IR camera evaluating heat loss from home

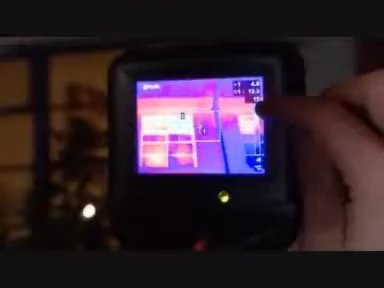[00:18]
As you can see, so much heat escaping from me.
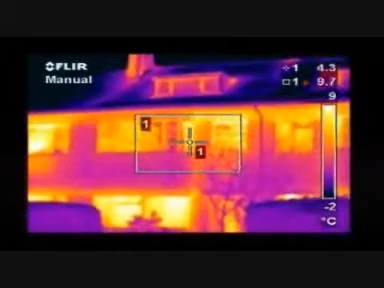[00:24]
On screen: spot 4.3°C, scale top 9°C, scale bottom -2°C
The lighter the image, the more heat I'm losing. That's quite frightening to see that white heat there on my window.
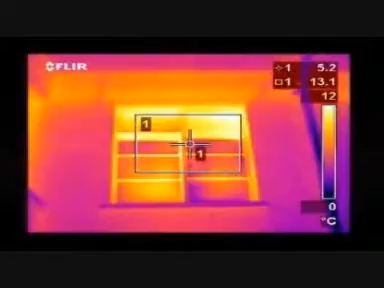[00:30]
On screen: spot 5.2°C, scale top 12°C, scale bottom 0°C
It looks like the heat pouring out of the house. It is.
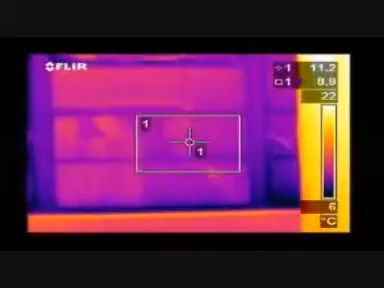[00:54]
On screen: scale top 22°C, scale bottom 6°C
These are bad. Bad. These are bad. That sounds bad, Richard.
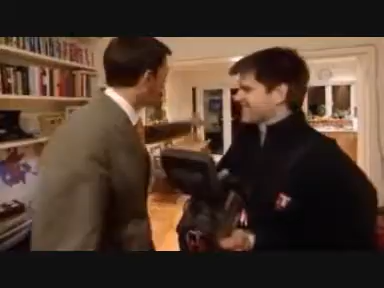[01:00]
And what about these ones? Because we've got these ones changed. These are double glazed, UPVC. This is a perfect example.
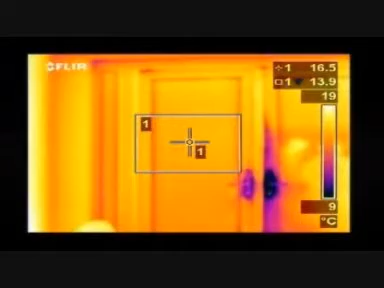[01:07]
On screen: scale top 19°C, scale bottom 9°C
You can see the actual, the windows themselves are double glazed. You've got a surface temperature of 14 degrees. So they're twice as warm as the single glazed ones.